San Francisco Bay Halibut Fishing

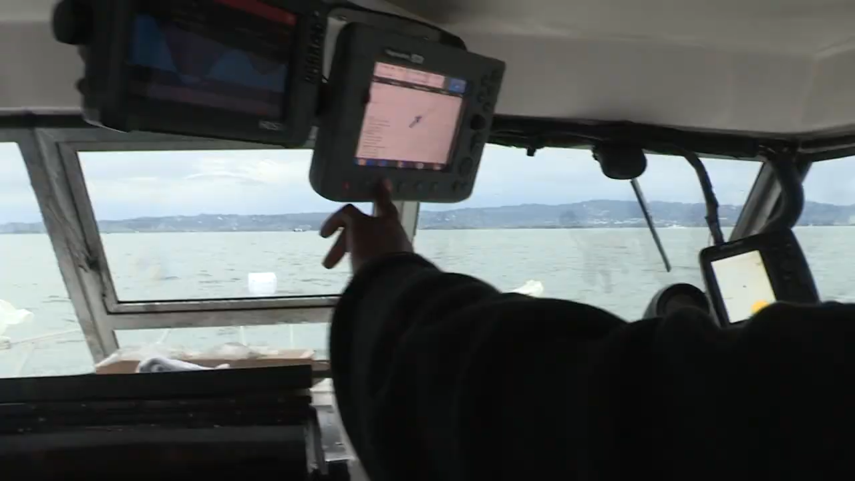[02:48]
So basically what I'm trying to find is the bait.
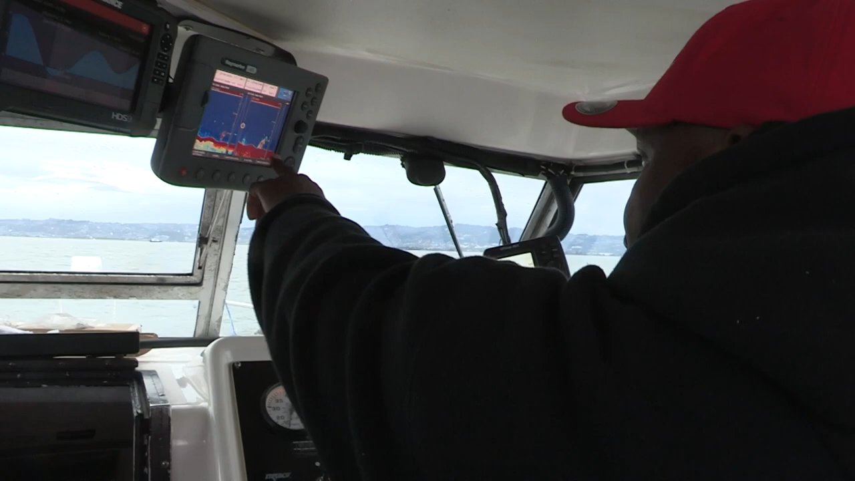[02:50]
Like, see this bait here on the bottom here? So when the halibut see that right there,
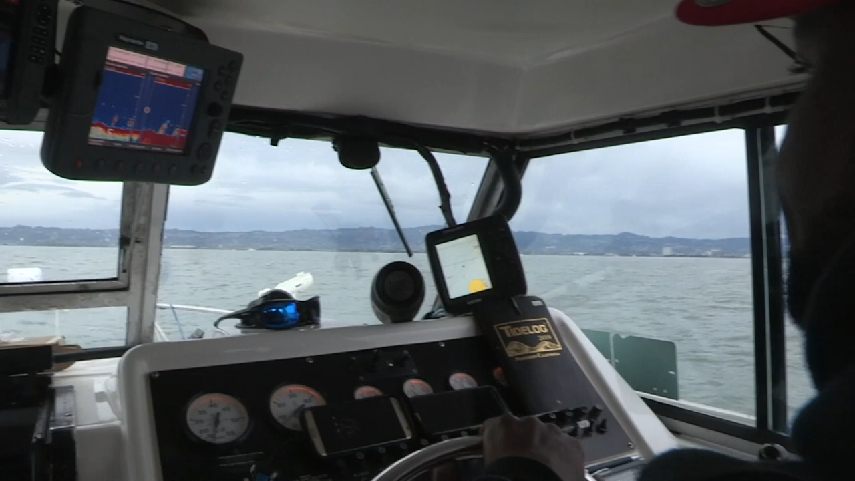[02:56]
they'll push up in here, you know, and try to ambush it. Of course, you know how they feed.